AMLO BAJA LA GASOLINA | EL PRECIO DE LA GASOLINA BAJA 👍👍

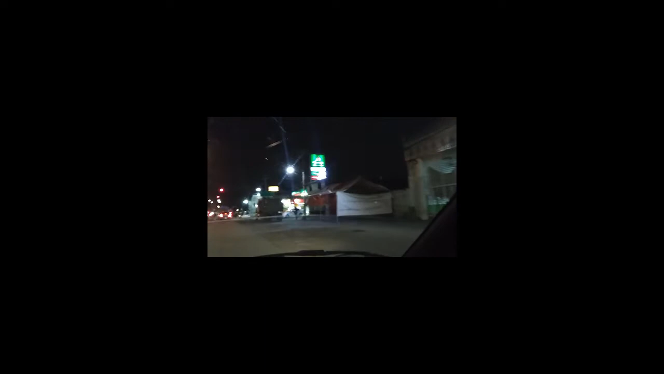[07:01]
19.62 la magna premium 20.71 y el diésel está no, no sé la práctica bien pero al lado hay otra al lado hay otra y esta está un poco más cara está en 20.19 ahorita que nos acerquemos
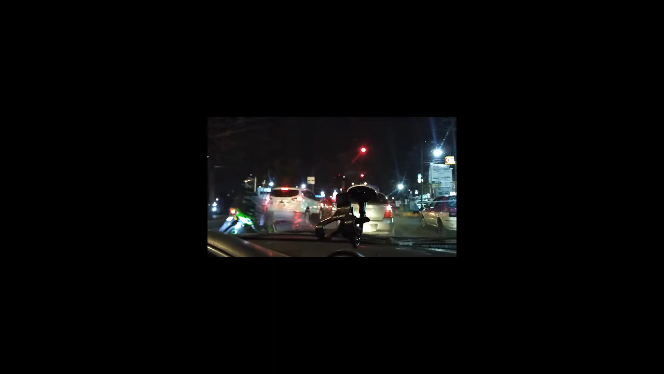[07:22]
ahí no ha bajado considerablemente la gasolina a ver ¿está vemos? ¿está vemos? a ver ¿cuánto está aquí la gasolina?